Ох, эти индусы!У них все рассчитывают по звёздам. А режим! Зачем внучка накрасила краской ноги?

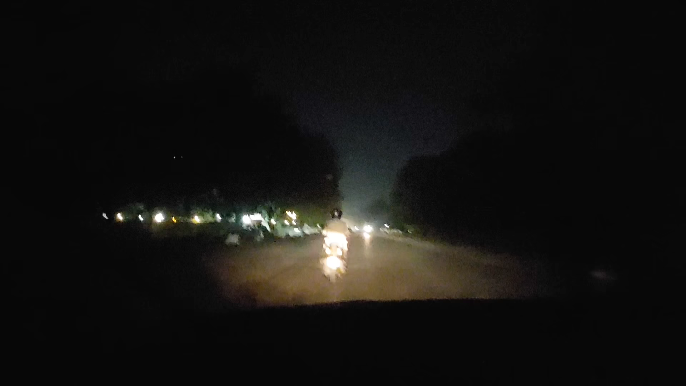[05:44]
Я вам показывала недавно, когда я ездила в Beauty Parlor. Там у нас расширялась дорога. Вот они дорогу уже расширили, только еще не сделали. Ну, как бы тут расчистили все. И видите, почему тут так темно? Убрали все столбы с электричеством, потому что так как дорога расширяется, столбы же не будут посреди дороги гореть. Вот они там будут потом устанавливать еще электричество. Вот.